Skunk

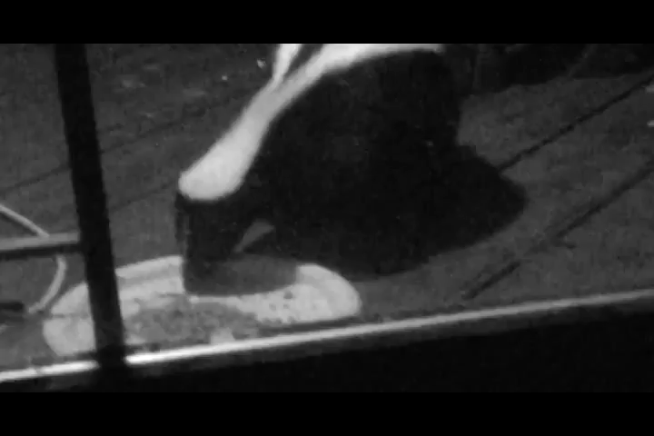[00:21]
and almost every night, he or she, I don't know what sexuality he has. He comes and eat the cat food I put there for him and he is very friendly with the cat.
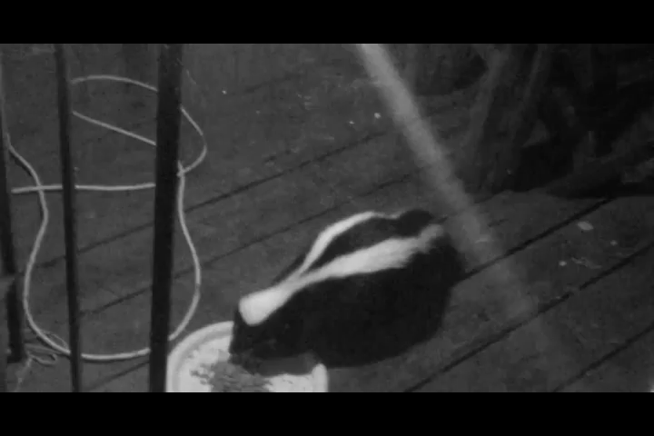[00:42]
I have seen the cat walking and passing by him. Every night almost I am feeding him and he is very friendly. He doesn't scare from me. I can't see, stay behind the window and even has been open.
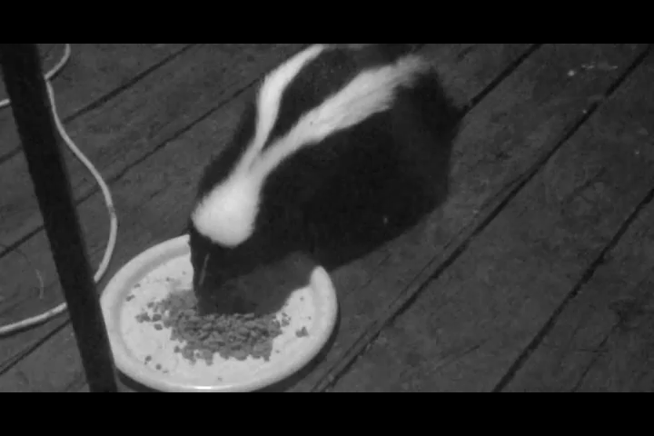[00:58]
The patio door has been open a couple of times even. And I walked there and he was looking at me and I was afraid that it is the easiest phrase to me but very friendly.